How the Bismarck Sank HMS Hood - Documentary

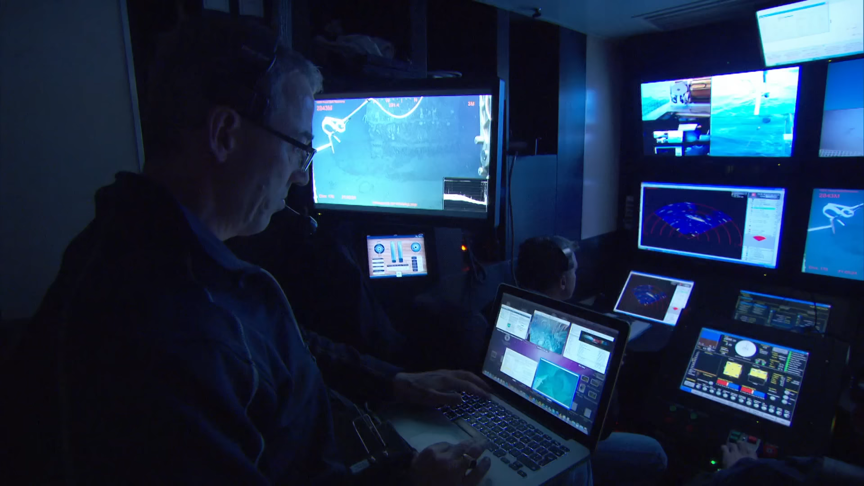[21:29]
OK, that target is about four and a half metres across.